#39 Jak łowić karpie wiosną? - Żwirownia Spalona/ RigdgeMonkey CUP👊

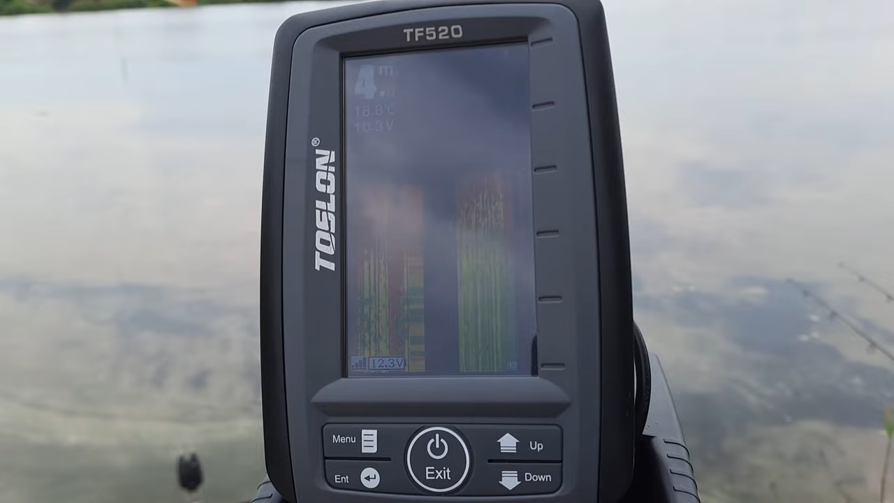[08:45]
Tutaj będziemy kłaść zestaw na 4 metrach.
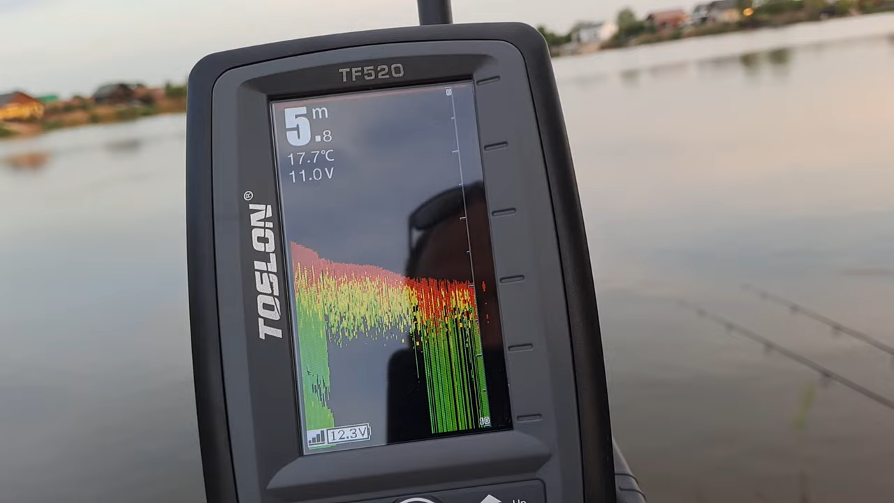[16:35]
On screen: depth 5.8 m, water 17.7°C
O, chciałbym, żebyście sobie teraz zobaczyli, jak wygląda tutaj dno na 12. Mówię, ja płynę tam do wieży tej zielonej kościelnej. Muszę mieć pilota i statyw i nie mam więcej rąk.
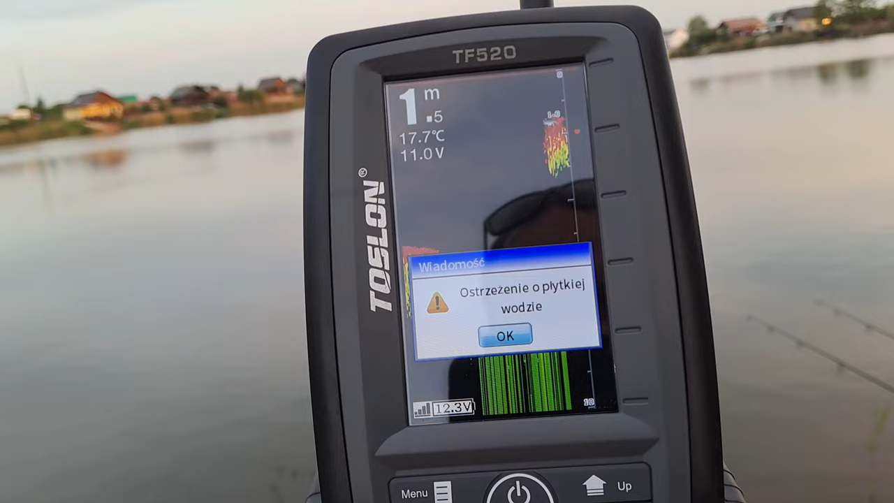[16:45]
On screen: depth 1.5 m, water 17.7°C
O, czasami coś mu się porąbie.
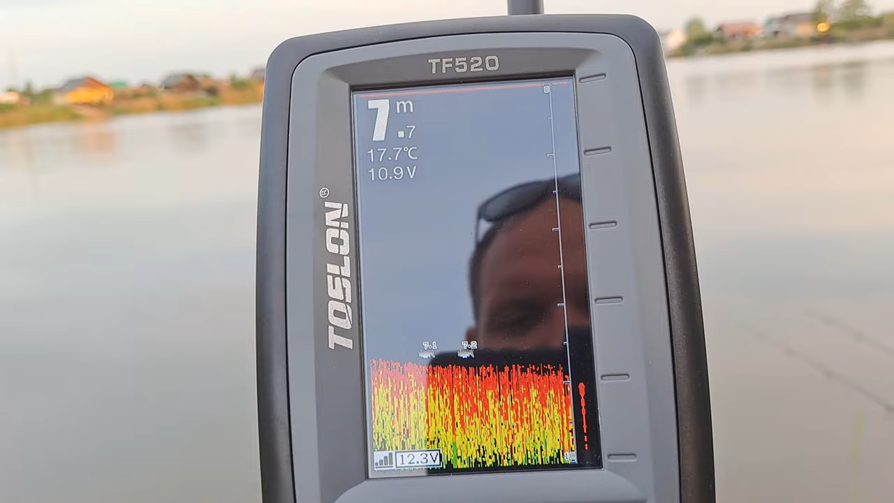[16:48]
On screen: depth 7.7 m, water 17.7°C
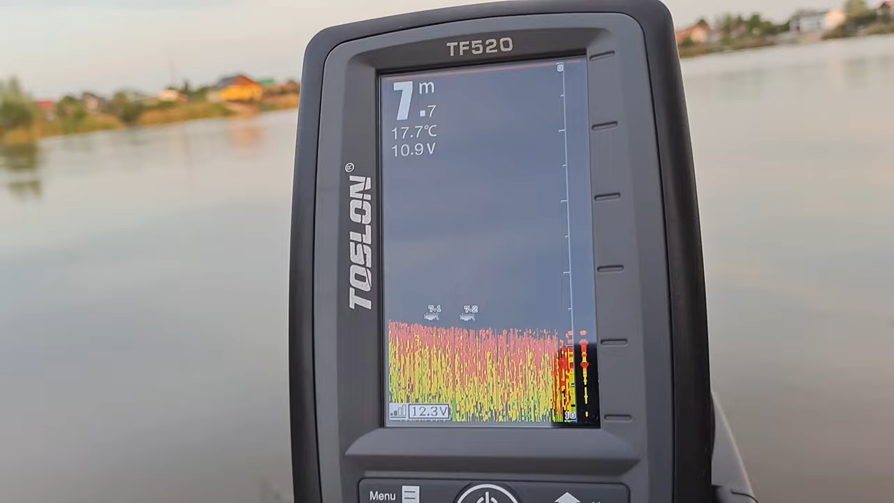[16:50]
On screen: depth 7.7 m, water 17.7°C
Tu już jest głębiej, widzicie, 8 metrów.
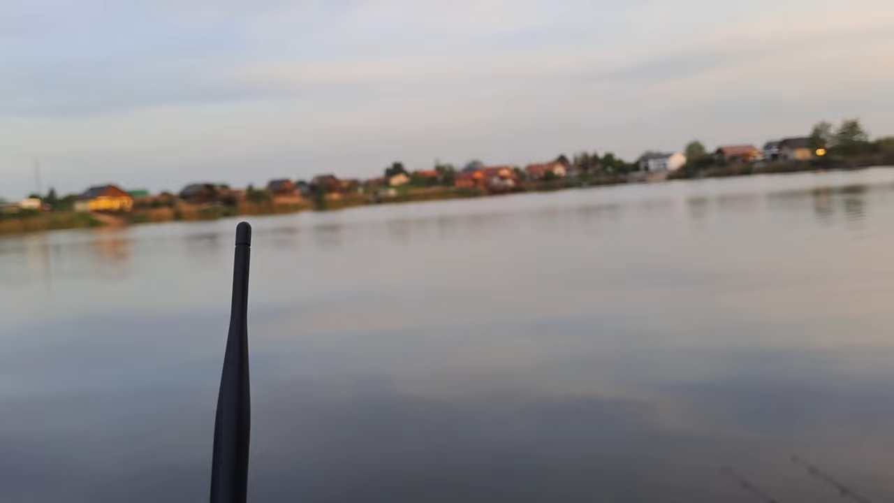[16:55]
Łódeczka już jest, no, prawie niewidoczna. Mamy sporo tutaj metrów. 8 metrów, tam już, słuchajcie, jest naprawdę już głęboko.
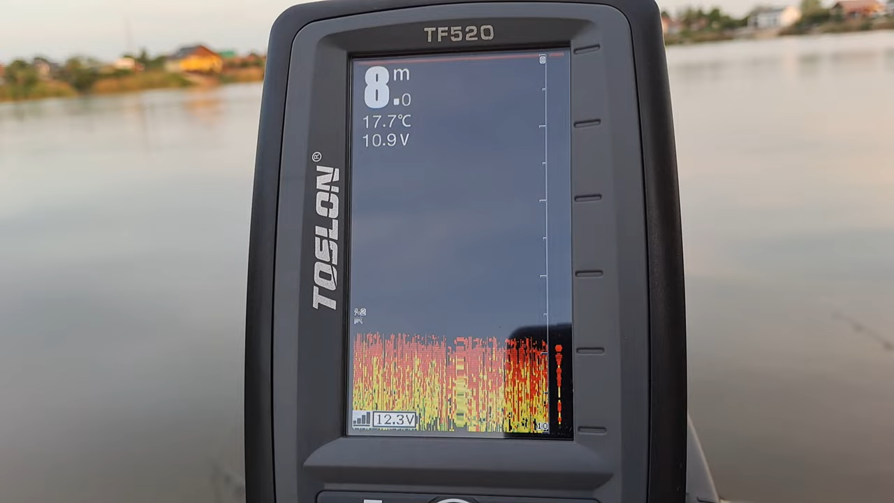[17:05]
On screen: depth 8.0 m, water 17.7°C
Ale zauważmy, że ryba jest na 7,2. Na tej głębszej jej nie ma.
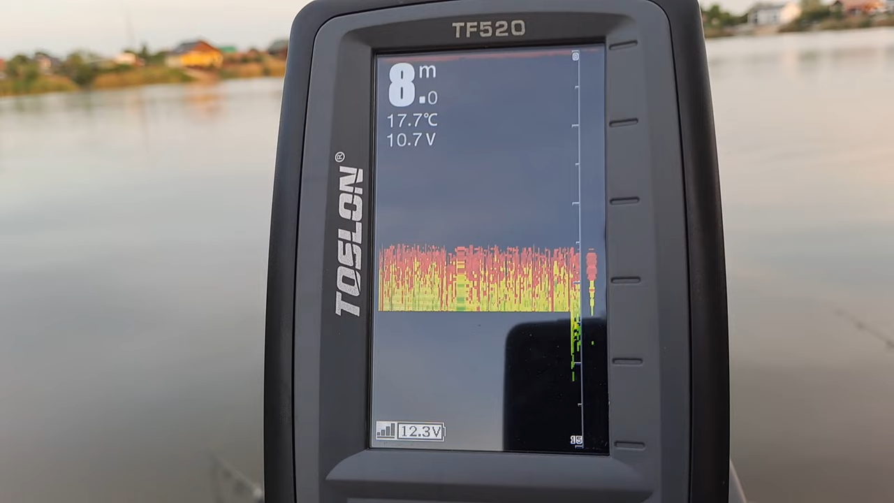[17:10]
On screen: depth 8.0 m, water 17.7°C
Teraz znowu nam coś wskoczyło. Płyniemy dalej, słuchajcie, cały czas.
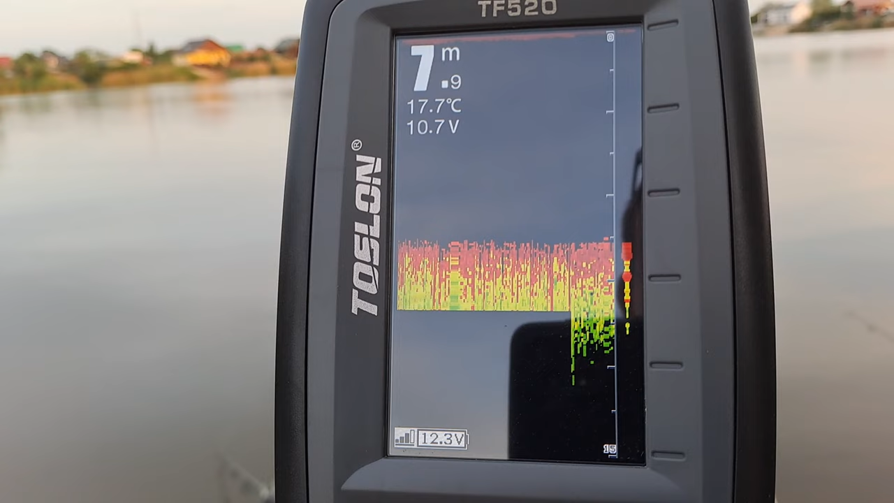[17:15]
On screen: depth 7.9 m, water 17.7°C
Ja chcę to wywieźć pod trzcinowisko. Oczywiście on teraz jest obciążony, więc pokazuje niższe napięcie. O, i tu zobaczcie, 6 metrów się robi z 8.
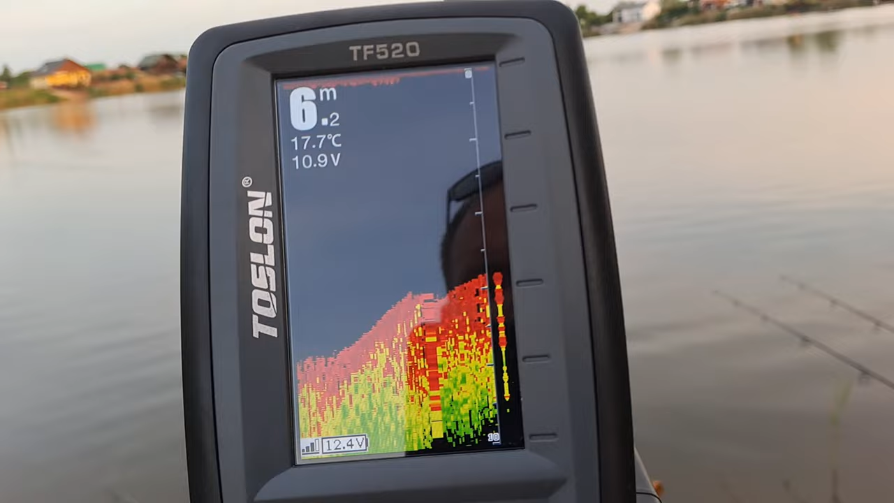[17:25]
On screen: depth 6.2 m, water 17.7°C
Bardzo ładne wyjście.
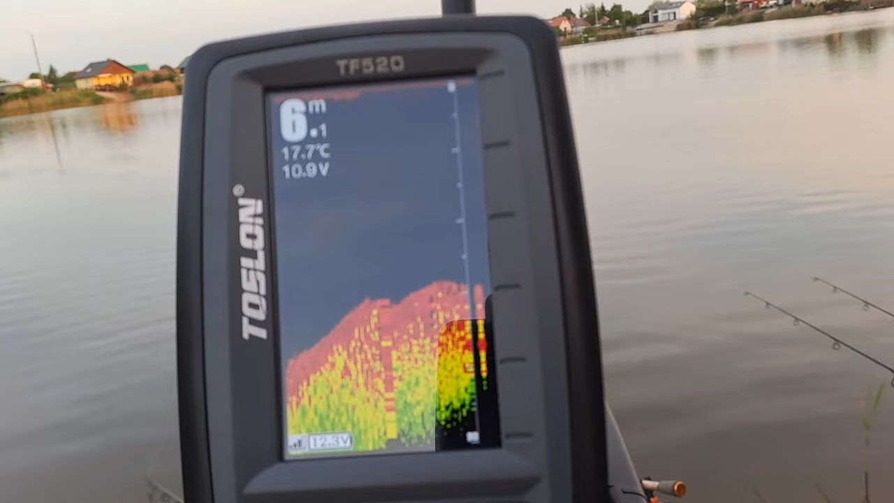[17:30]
On screen: depth 6.1 m, water 17.7°C
Ale ja chcę jeszcze dalej. Tutaj te 6 metrów, praktycznie jesteśmy, nie wiem, przed trzcinami, dalej będzie.
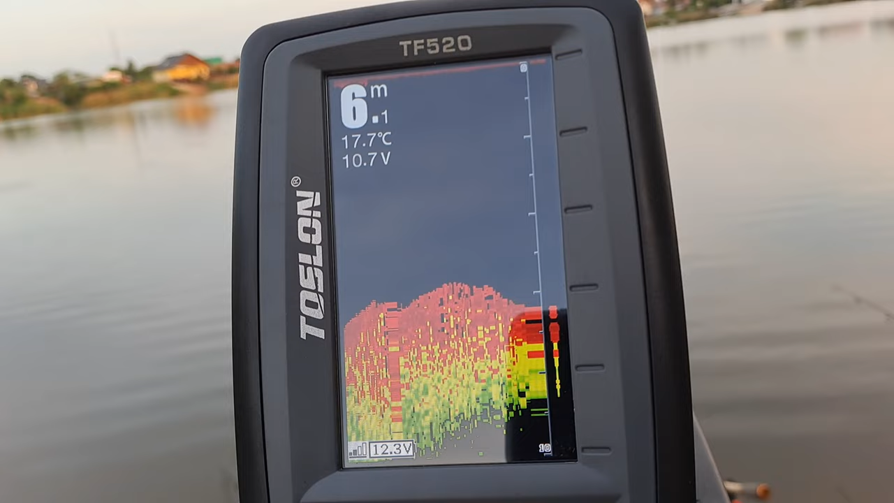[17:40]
On screen: depth 6.1 m, water 17.7°C
Ja czekam, słuchajcie, na takie bardzo mocne tutaj wypłycenie. Mam nadzieję, o, właśnie o coś takiego, no jeszcze będzie się wypłycać, widzicie? Taki rów jest jakby pomiędzy tymi dwoma górkami. Pięć i pół cały czas, ja płynę dalej, o, na 5,3 rybka.
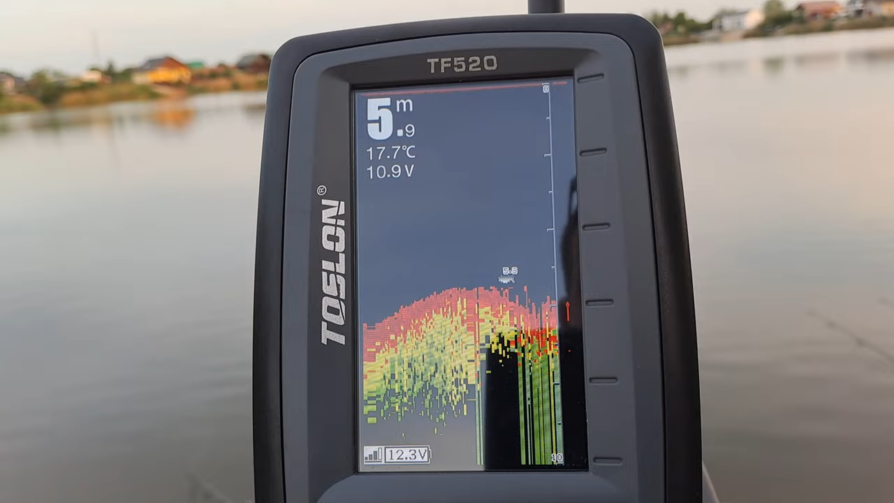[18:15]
On screen: depth 5.9 m, water 17.7°C
I tu na tym spadzie. Tak, w tym miejscu, to jest, słuchajcie, przed trzcinami na 6 metrach położę sobie zestaw. Co prawda mówiłem, że chcę na 4 metry, ale widzę, gdzie jest ryba.
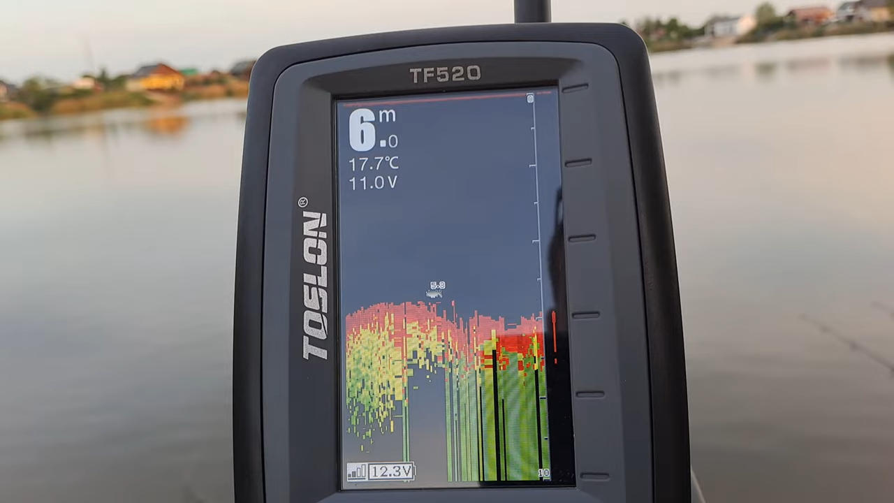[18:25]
On screen: depth 6.0 m, water 17.7°C
Ryba, o, jest na 5, 5,8, 5,3, więc to będzie dobre, myślę, miejsce. Zrzucamy.